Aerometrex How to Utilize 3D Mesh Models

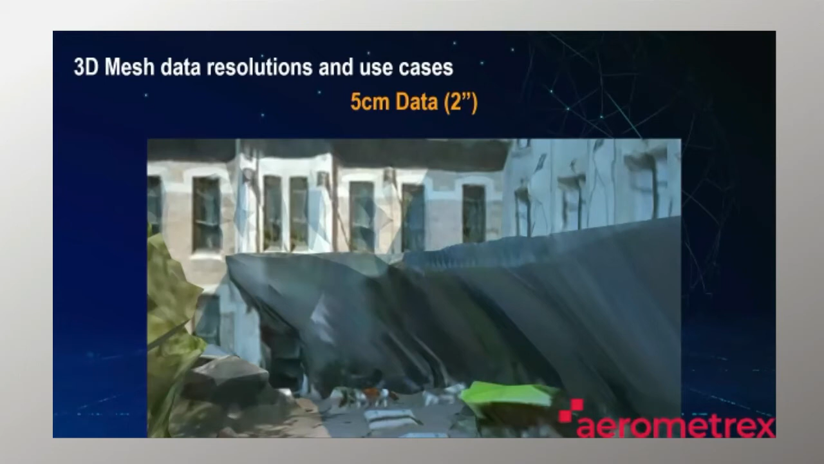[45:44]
Even the two centimeter data has some great value at this distance. We get some, you know, fantastic, uh, texture and resolution.
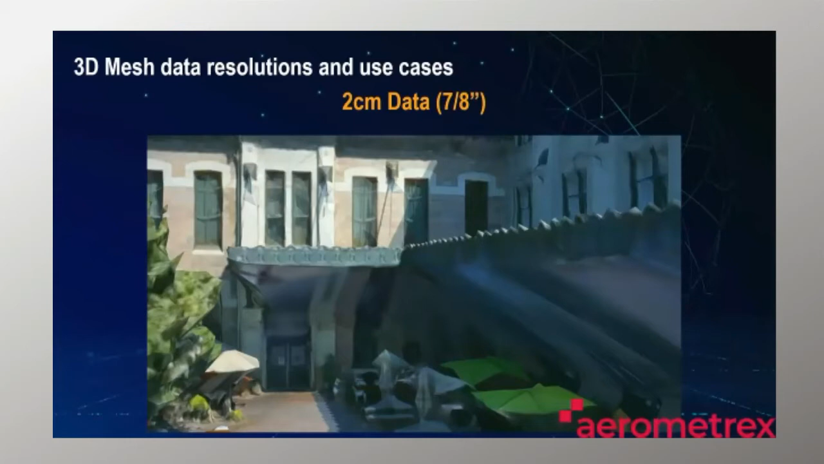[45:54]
We can identify features, but we've got this, this wedge feature, which is part of the capture artifact. But what we do get in the street level data is the ability to come right in underneath that, those canopies and understand on the ground level, what is the implication? And for, for planning purposes, for human scale design, uh, this data is, is second to none.